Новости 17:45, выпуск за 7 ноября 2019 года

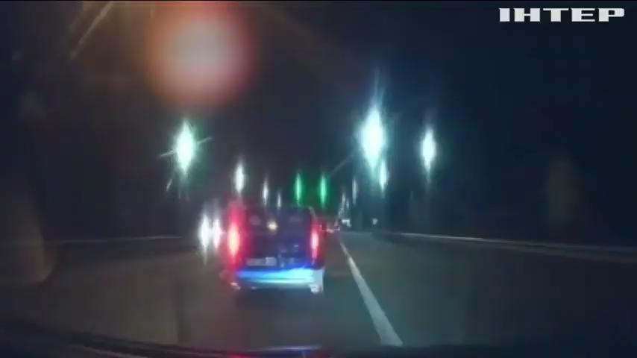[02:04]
Момент вибуху «Мерседеса» на Житомирській трасі зафіксував відеореєстратор однієї з автівок.